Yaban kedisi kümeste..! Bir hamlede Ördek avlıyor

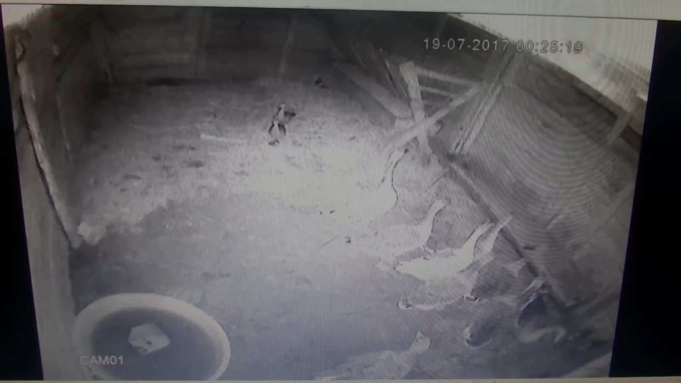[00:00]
Selam arkadaşlar. Şu anda duvardan atlayıp içeri sızan kedi yaban kedisi. Bu kümes Serkan Şahin'in kümesidir arkadaşlar. Bana yakın bir kümes. Yani benim o olayları yaşadıktan sonra, kediyi saldıktan sonra yaklaşık işte 1-2 haftalık sonra tekrar geldi. Yakın bir bölgedeki yakın bir kümese girdi. Şu an burası aslında bir koyun barını. Kameralar falan var. Koyunlar başka bölgede. Bu yüzden şans eseri bu şekilde kaydetmiş olduk.
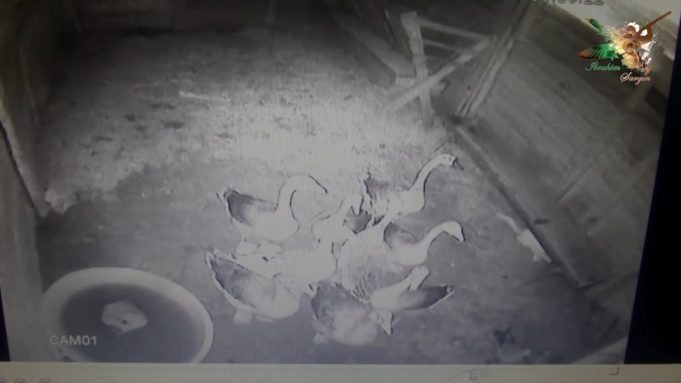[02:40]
Gördüğünüz gibi çok sıkı bir şekilde kavradı. O anda da evcil kedi fark ettiyseniz dışarı çıktı. Yani evcil kedi resmen belli renk olarak belirginliği. Bunun yani kedinin de yaban kedisi olduğu renk olarak bariz belli yani.